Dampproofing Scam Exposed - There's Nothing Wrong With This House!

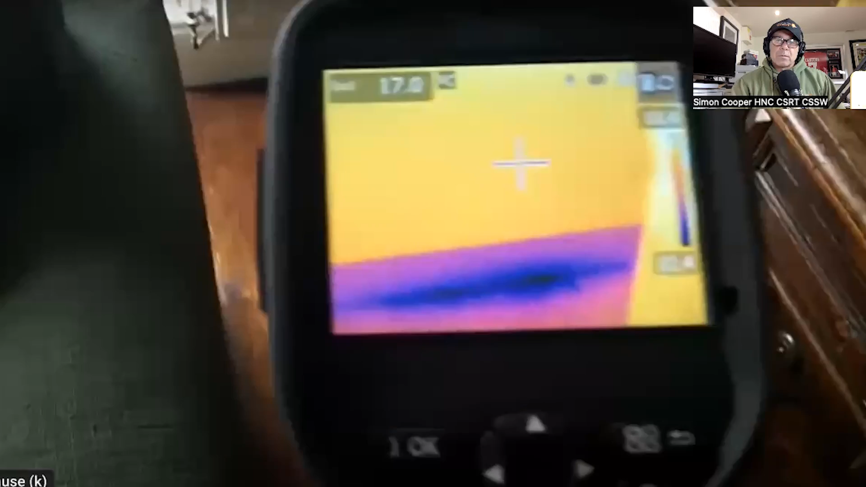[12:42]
And you can see on the imaging camera that there is a... Let's see if we can get closer. There we go. A little hole above the floorboards.
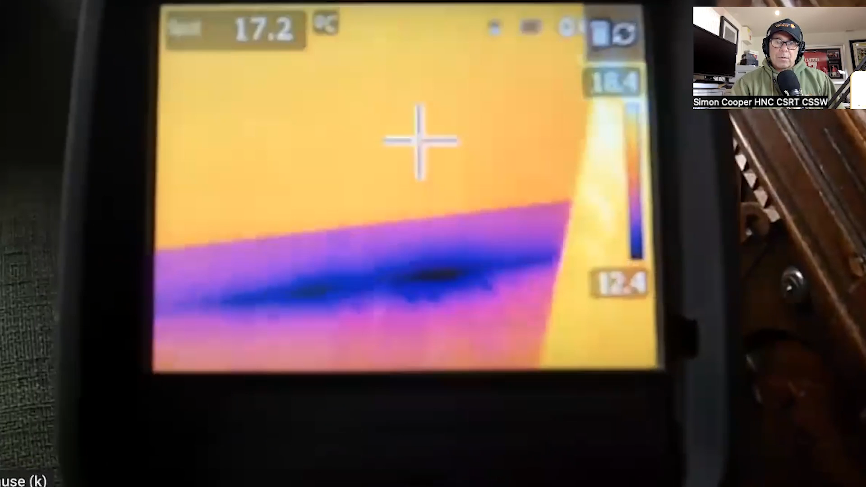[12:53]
And cold, damp air from under the floor is getting into the room at that spot under the floor. Yeah, but that's majority of houses has got stuff like that, because it's where floorboards go up to wall. A lot of time, they didn't want timbers touching masonry, so they left a gap. So when you take that skirting off, there's normally a gap all the way around.
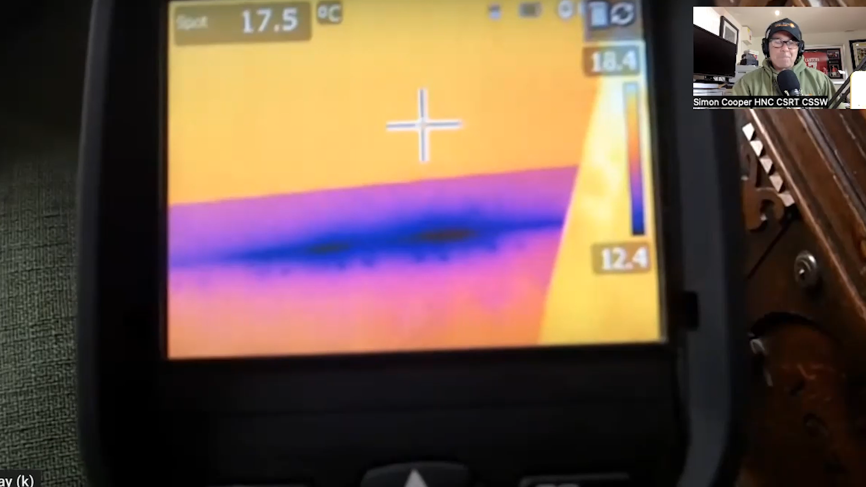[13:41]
We seal it with some polyurethane foam. Obviously, Peter turned in his grave. I don't know how Peter's going to fill it, what he's going to use. But just some foam, slice it off, put your skirting back on.
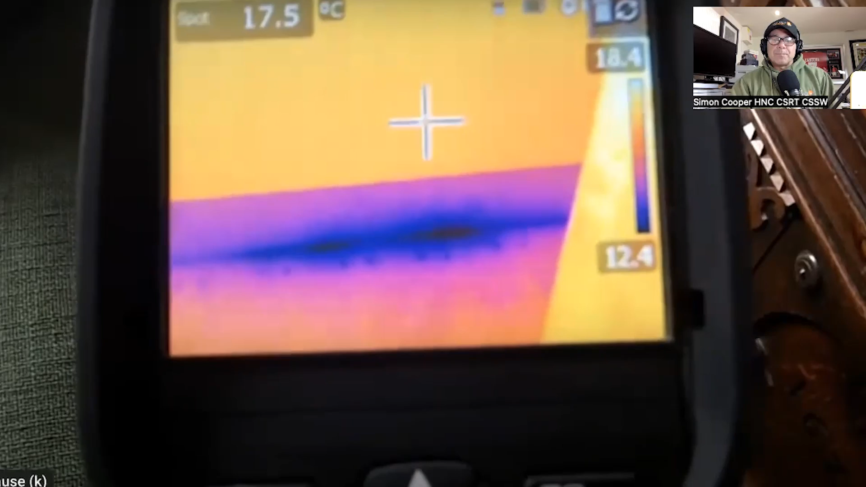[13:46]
On screen: spot 17.5°C
And there you go. And if you look around here in the corner, this is the...
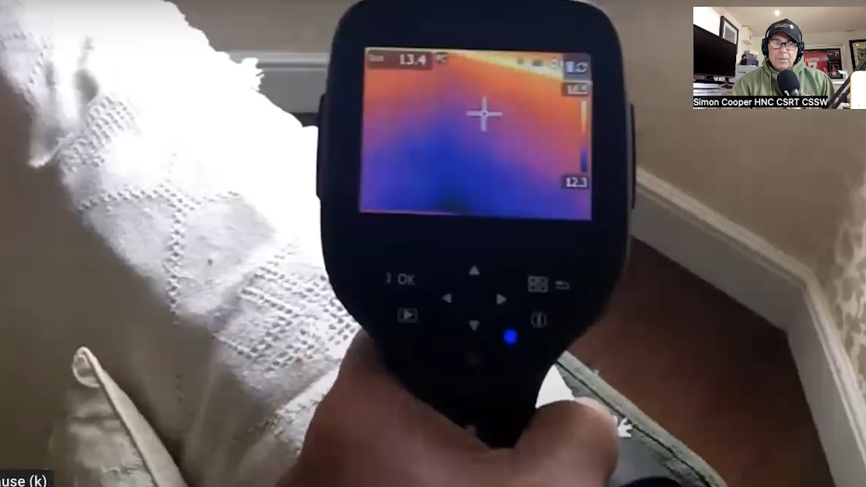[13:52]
And also, you've got a radiator pipe that went down inside of the bay window.
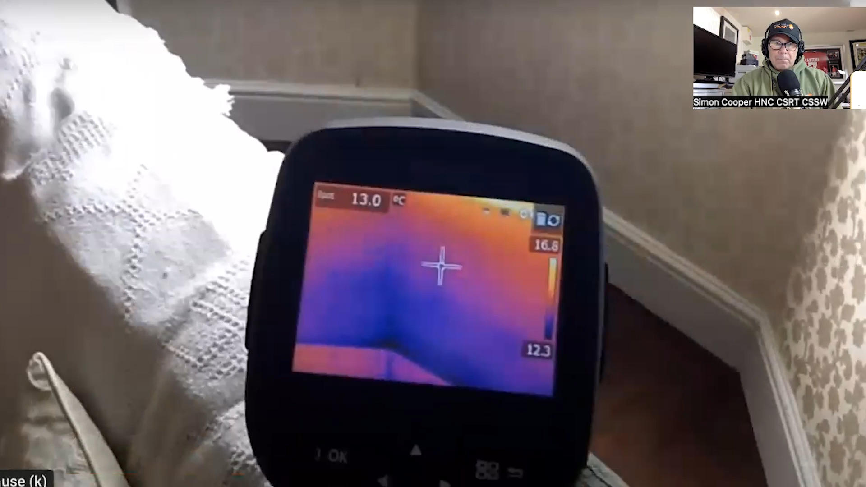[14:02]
On screen: spot 13.0°C
And you can see very clearly here, there's a triangle which starts where the crosshairs are.
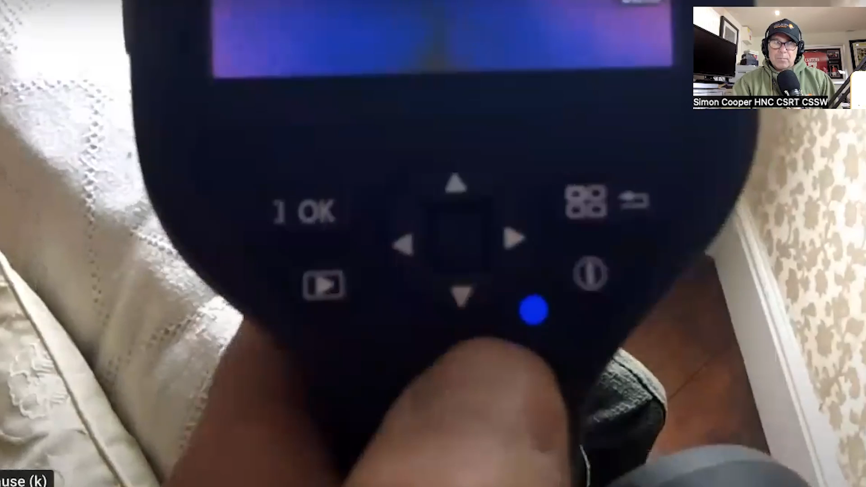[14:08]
And then it goes down the wall down there.
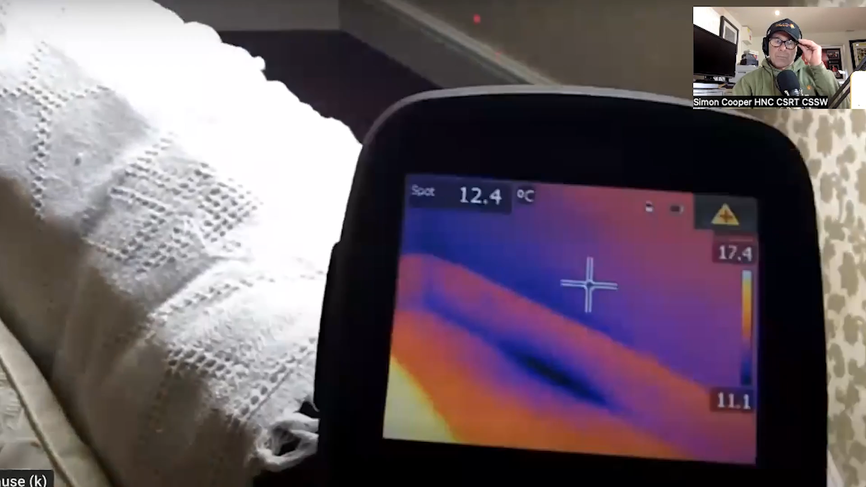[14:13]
On screen: spot 12.4°C
And you can see the... Why is a pointer on there? It's not very clear. But that triangle is a temperature triangle.
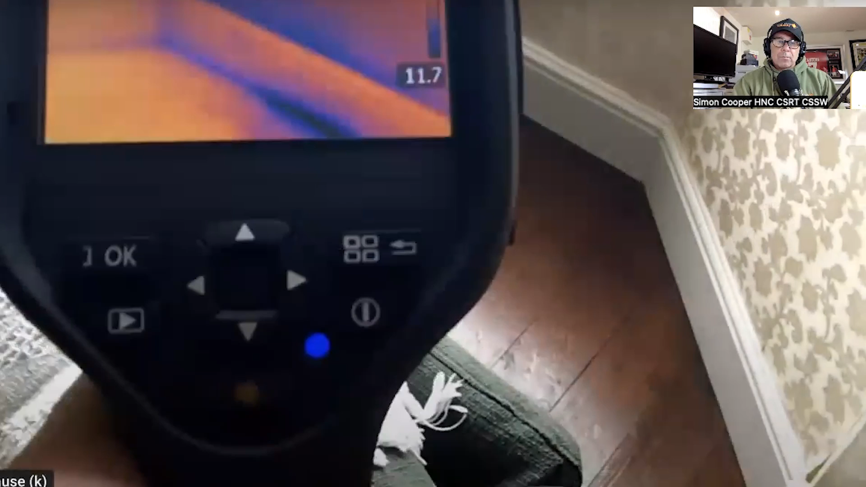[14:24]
And if you look down there in the middle, you can see again cold, damp air coming up from under the floor. And that is what is supplying the humidity into this room. So we've got that damp,
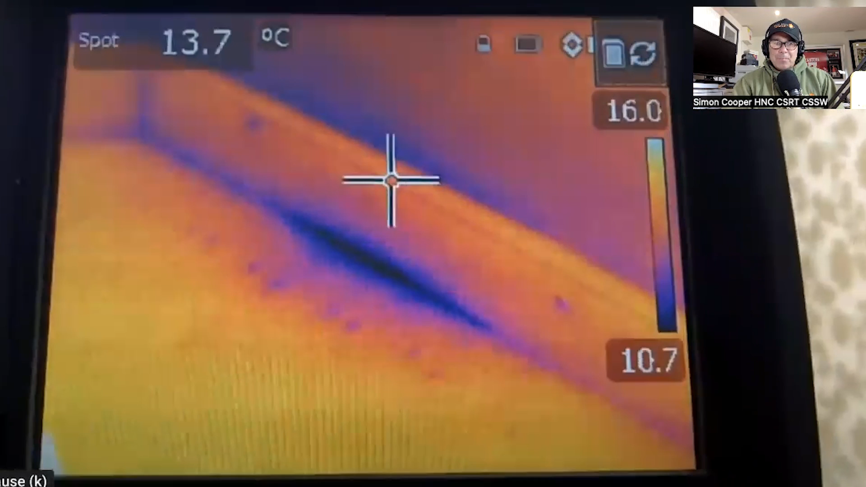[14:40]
On screen: spot 13.7°C
cold air getting into the room and then settling on the wall here, and that's why we've got that triangle of cold.
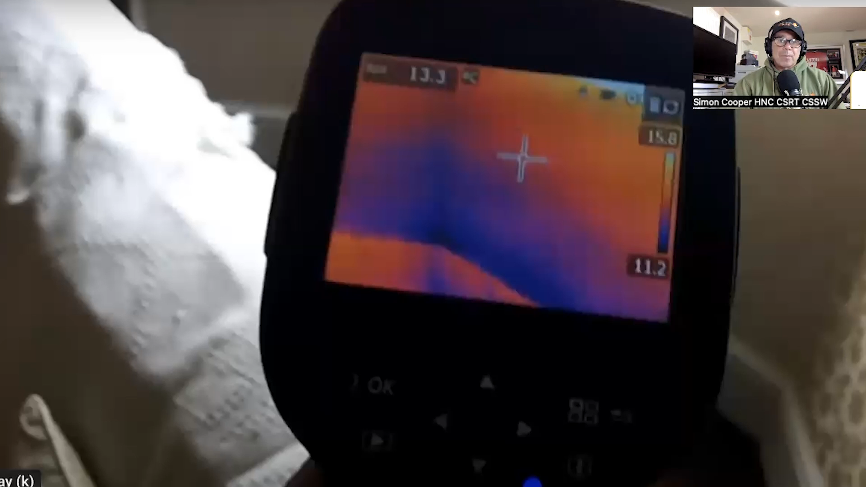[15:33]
with however many people's living there. And she's probably got some dogs and cats and everything, and they'll be adding to humidity. And on a night, that's where that's where condensation will form because it's a dead pocket of air.
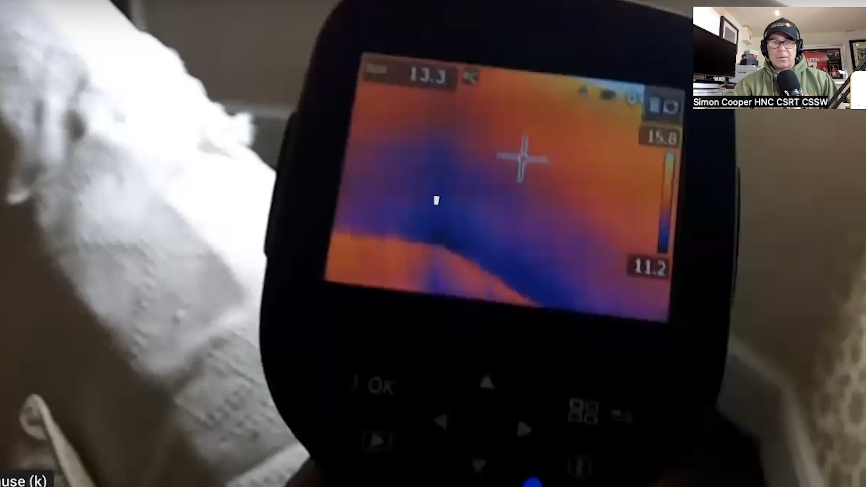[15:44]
Cold air in that triangle in the corner there.
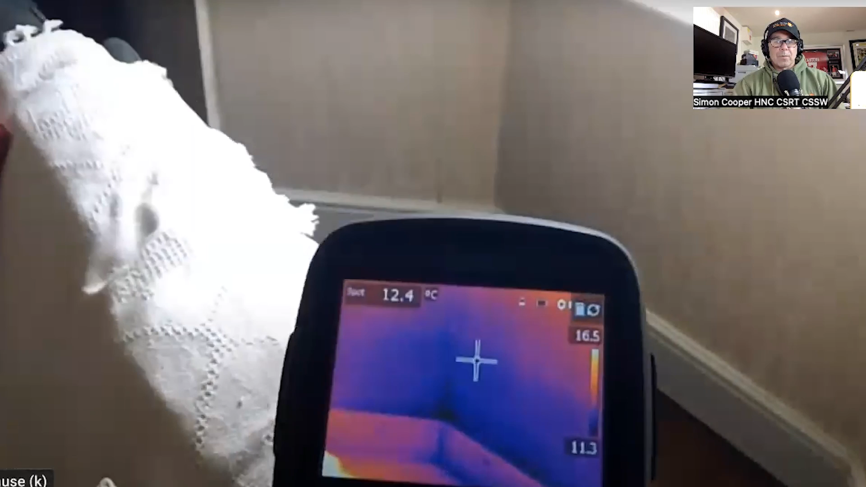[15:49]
On screen: spot 12.4°C
It's sorry, not cold air, it's cold building fabric. So up here where the pointer is,
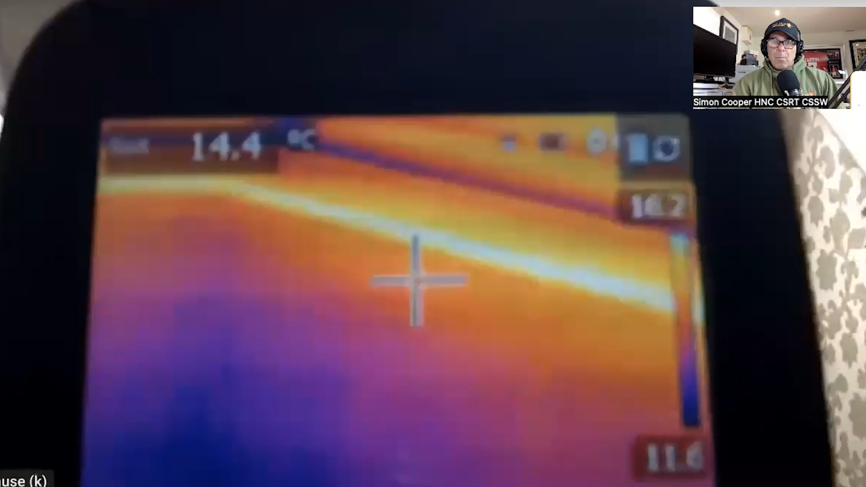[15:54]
On screen: spot 14.4°C
you'll see it's 14 and a half degrees. So the wall's quite warm, it's 14 degrees.
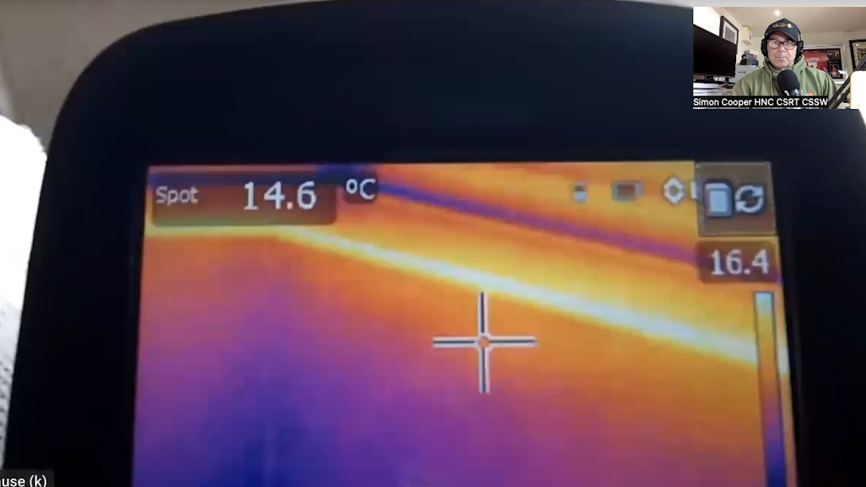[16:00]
On screen: spot 14.6°C
Down there in the bottom where the pointer is now, it's 12.